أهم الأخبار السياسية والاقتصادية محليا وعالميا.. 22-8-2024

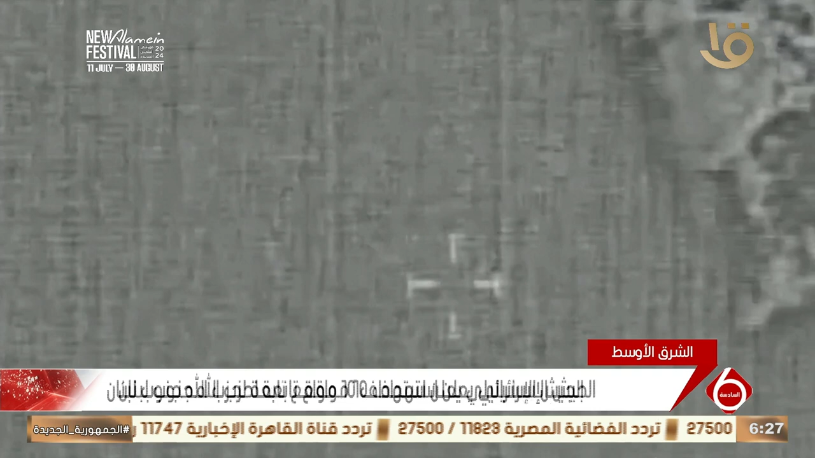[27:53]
من جانبه رد الجيش الإسرائيلي باستهداف 10 مواقع مختلفة لحزب الله في جنوب لبنان، مشيرا إلى أن الغارات استهدفت مخازن أسلحة ومباني عسكرية ومنصات صواريخ تابعة لحزب الله.